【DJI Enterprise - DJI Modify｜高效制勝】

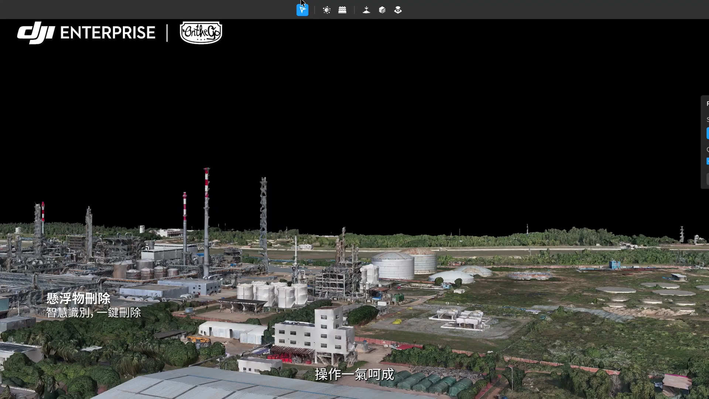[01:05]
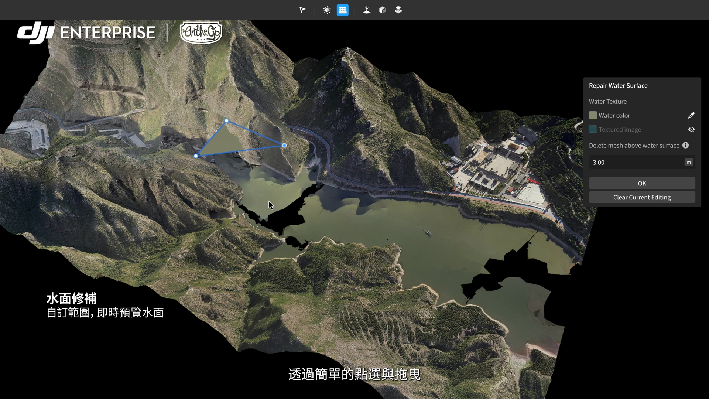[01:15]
Modify provides instant previews for user control and process monitoring.
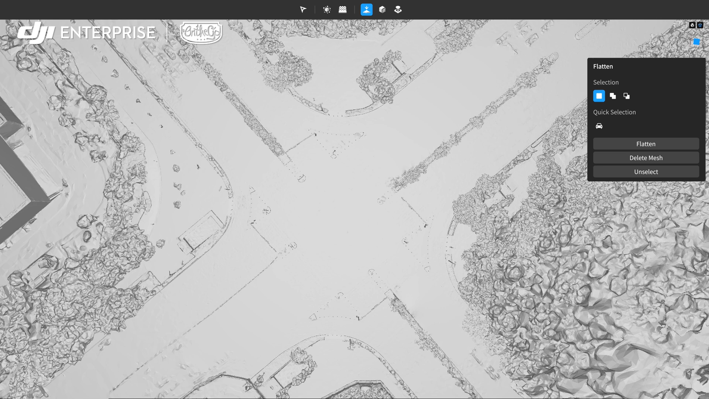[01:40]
It also supports manual region selection and flattening.